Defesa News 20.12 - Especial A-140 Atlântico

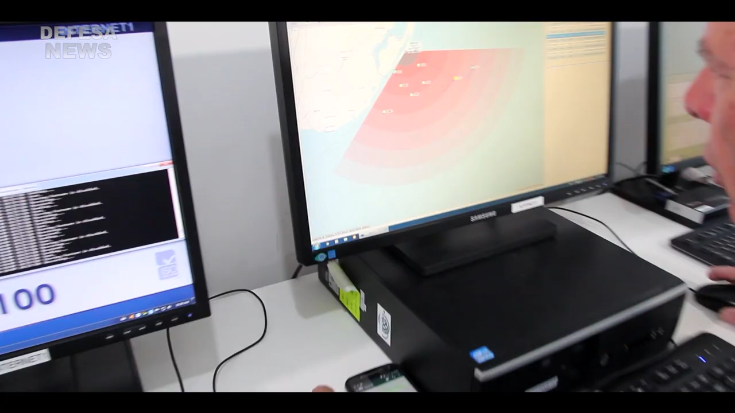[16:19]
que é um radar além do horizonte, capaz de monitorar toda a zona econômica exclusiva em tempo real.